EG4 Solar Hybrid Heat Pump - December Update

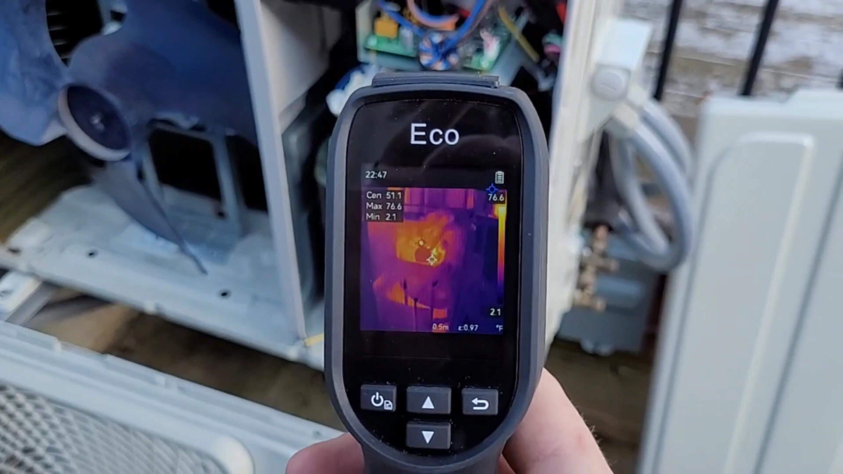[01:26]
explaining inside that's our circuit board and down here on the compressor we do definitely have some heat in
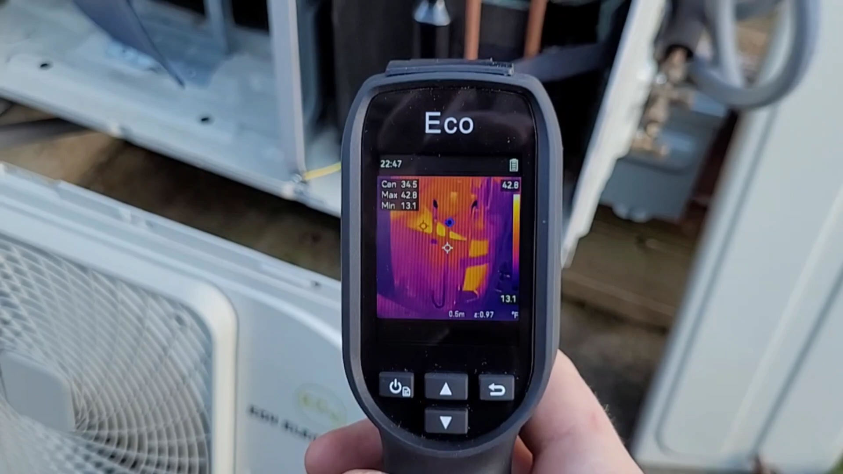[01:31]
it so it looks like this thing definitely does have a built-in crankcase heater or like I explained inside it is passing current through the windings of the compressor just to keep it warm
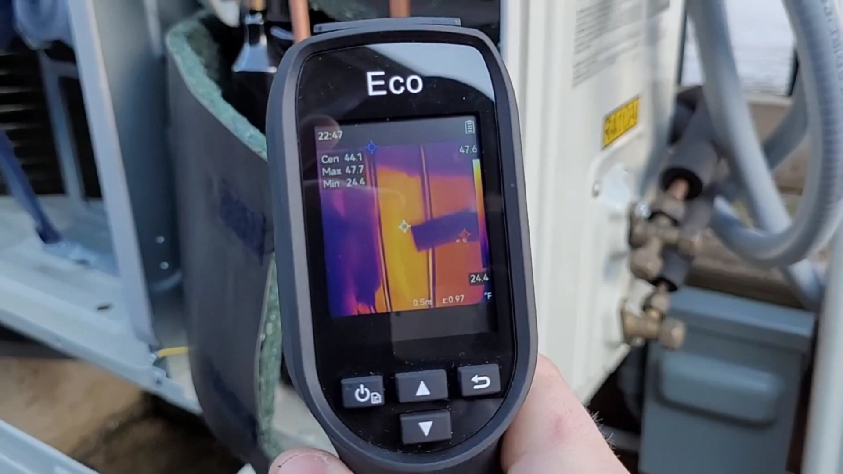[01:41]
that helps to just keep everything warm lubricated and it helps keep the oil and the